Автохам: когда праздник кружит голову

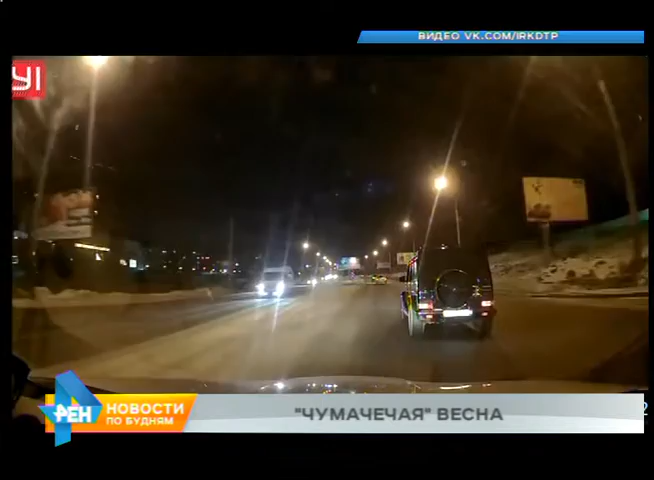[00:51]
Сначала он совершает обгон и не соблюдает безопасную дистанцию. Затем, не стесняясь, едет посередине дороги. А после обгоняет еще одного участника движения, благополучно забыв про существование поворотников. А это видео запечатлел водитель троллейбуса. Перед ним едет настоящий автохам. Складывается впечатление, что шофер, управляющий маршруткой, намеренно создает помехи.